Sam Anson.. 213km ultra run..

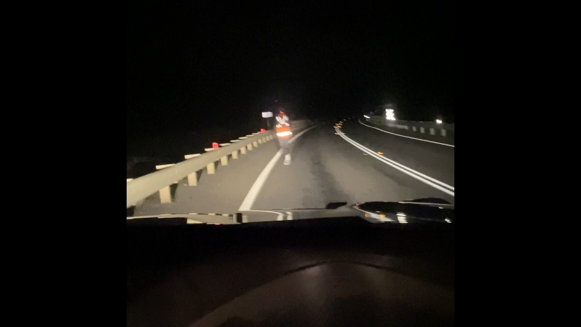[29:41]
Yes, he's in a hell of a lot of pain, but he's absolutely killing it.
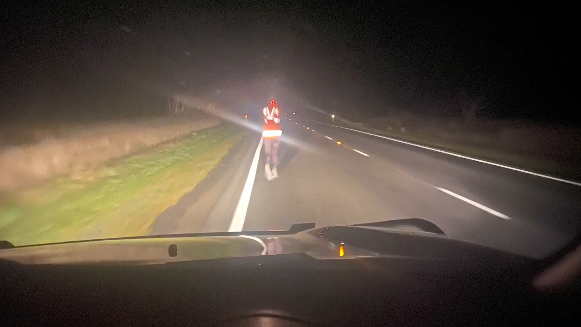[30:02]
Okay, so it is 7:53. Samuel Charles is absolutely dominating.
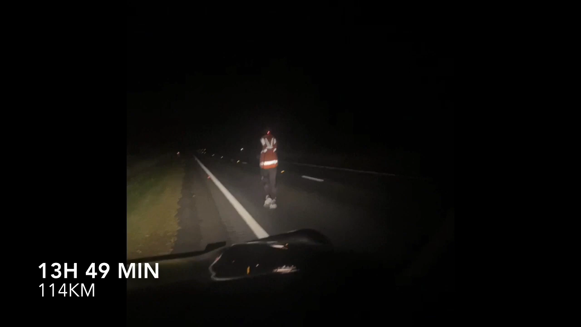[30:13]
He's super sore, super painful, but we are on the stretch, straight stretch from Cavendish to Hamilton, and absolutely killing it. So we'll keep you guys updated.
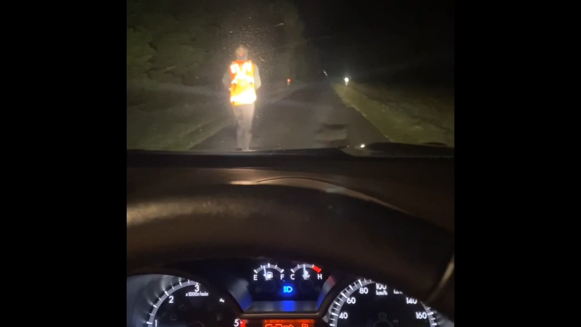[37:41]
So yeah, we'll see how he goes, but he's absolutely still killing it. Definitely feeling the pinch though. So I'm just letting him be for now. No music, no motivational anything, so keep you posted.
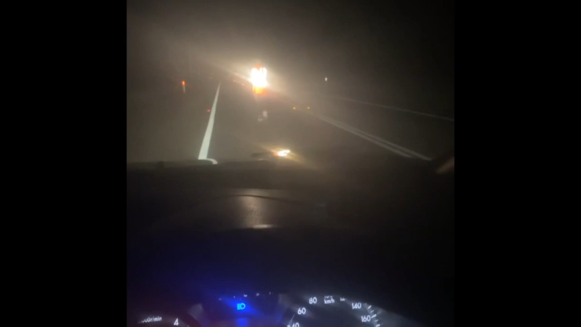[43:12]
Yeah, probably in the next 4K, we're about to hit that really big hill. The second big hill after Brank's home.